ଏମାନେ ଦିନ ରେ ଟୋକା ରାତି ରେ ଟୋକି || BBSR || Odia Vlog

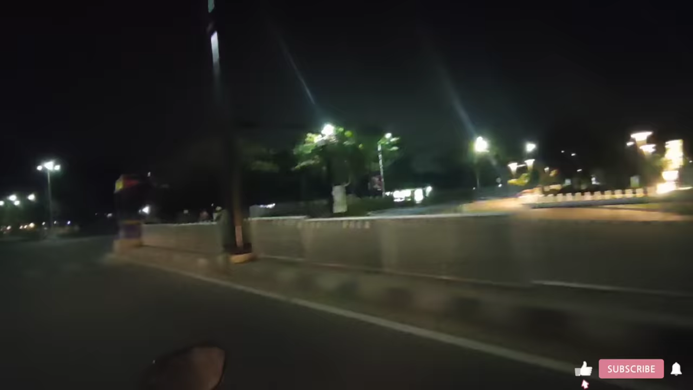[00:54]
ତ ଭାଇ, ଏଇଟା ହେଲା କଳ୍ପନା ଛକ। ଦେଖନ୍ତୁ ବର୍ତ୍ତମାନ ଆମ ଛଡ଼ା ଏଠି ଆଉ କେହି ନାହାନ୍ତି, ପୁରା ରାସ୍ତା ପୁରା ଶୂନଶାନ। ରାତିରେ ବି କିଏ କାହିଁ ବୁଲିବ, ଆମ୍ବିଳାଙ୍କୁ ସମସ୍ତେ ପାଗଲା କହିଲା। ତ ଭାଇ, ଆମେ ଡିସାଇଡ଼ କଲୁ ଫାର୍ଷ୍ଟ ଯିବୁ ଏୟାରପୋର୍ଟ, ତାପରେ ଯିବୁ ମାଷ୍ଟର କ୍ୟାଣ୍ଟିନ୍।
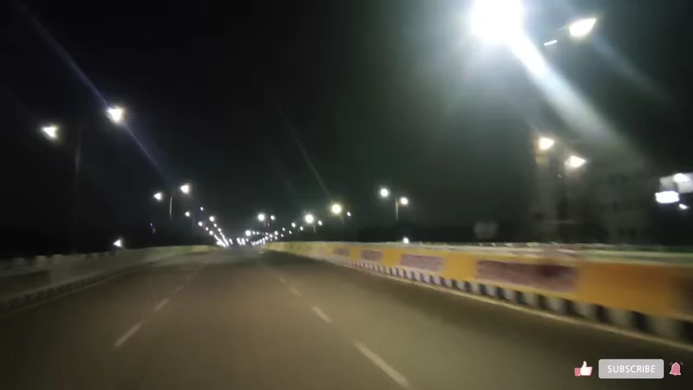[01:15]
ଏଇଟା ରାଜମହଲ ଓଭରବ୍ରିଜ୍ର ଭିୟୁ।
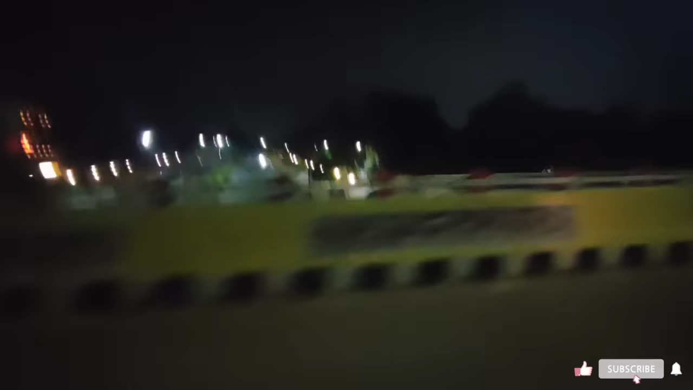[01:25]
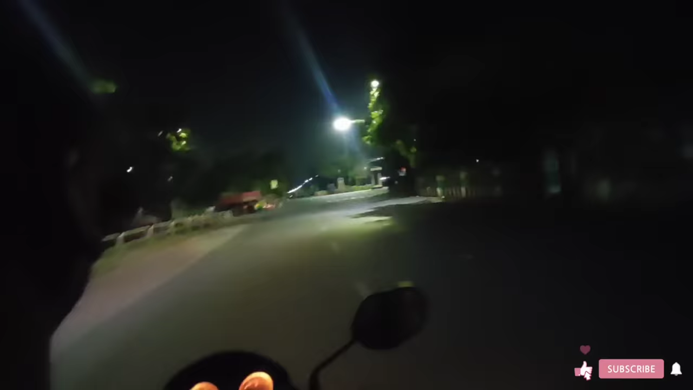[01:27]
ଗାଇଜ୍, ଏଇଟା ହେଲା ଏଜି ଛକ, ଭୁବନେଶ୍ୱର ସବୁଠୁ ବଡ଼ ଟ୍ରାଫିକ୍, କିନ୍ତୁ ରାତିରେ ପୁରା ଶୂନଶାନ, ଦେଖନ୍ତୁ କେହି ଗୋଟେ ବି ନାହାନ୍ତି। ତ ଭାଇ,
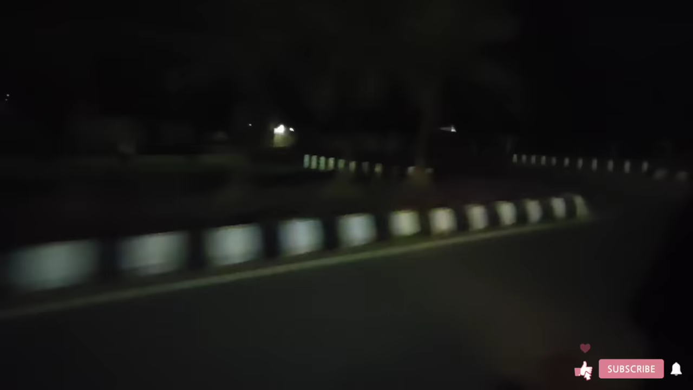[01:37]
ଯଦି ଏମିତି ଇଣ୍ଟରେଷ୍ଟିଂ ଭିଡ଼ିଓ ଦେଖିବା ପାଇଁ ଚାହୁଁଛନ୍ତି ତାହେଲେ ଚ୍ୟାନେଲ୍କୁ ସବସ୍କ୍ରାଇବ୍ କରନ୍ତୁ ଆଉ ଘଣ୍ଟିଟା ବଜେଇବାକୁ ଯେମିତି ଜମା ଭୁଲିବେନି।
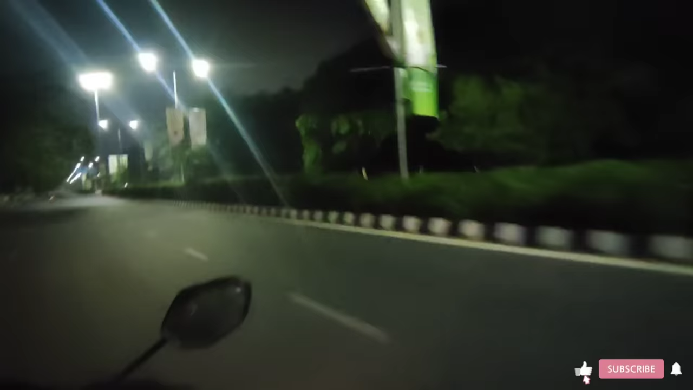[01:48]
ପାର୍କ ଖୋଲିବନି କେତେଟା ଖୋଲିଲି, 4:00ରାତିରୁ। ତ ଗାଇସ୍, ଏଇଟା ହେଲା କ୍ୟାପିଟାଲ ହସ୍ପିଟାଲ। ଏଠି ତ ଆଜି ଯେଉଁ ଲୋକ ରହିବେ ଯେମିତି ହେଲେ ଡେଫିନେଟଲି ଦେଖିବାକୁ।
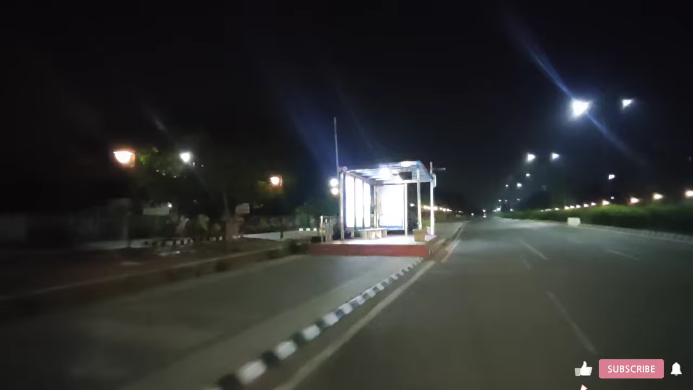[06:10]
तो गाइज अभी हम पहुंच चुके हैं कहाँ पे मास्टर कैंटीन। मास्टर कैंटीन पे आपको जो चाहिए वही मिलेगा सबसे ज़्यादा।
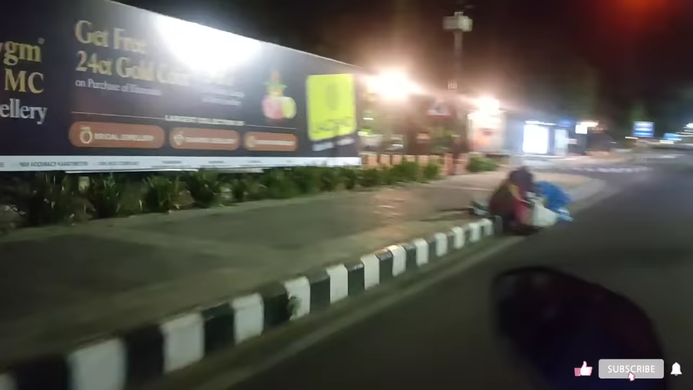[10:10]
बढ़िया ଠିକ ତ ଗାଇଜ୍, ଏଇଟା ହେଲା ରାମ ମନ୍ଦିର, ଭୁବନେଶ୍ୱର ଫେମସ୍ ଜାଗା।
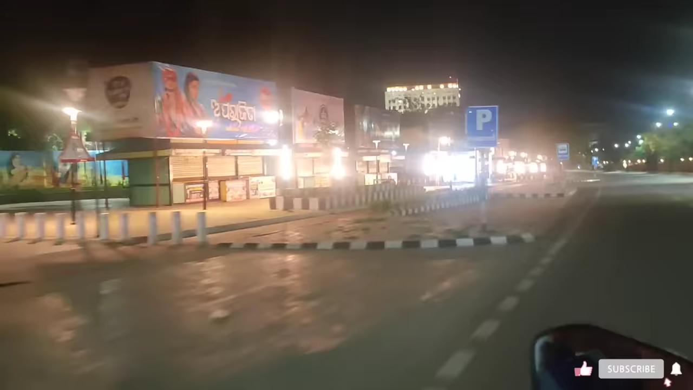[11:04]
ଆପଣମାନେ ଭାବୁଥିବେ ଖାଲି ଗାଁରେ ରାତି ହେଲେ ଶୂନଶାନ, ସେମିତି କିଛି ନାହିଁ, ସହରରେ ବି ଶୂନଶାନ।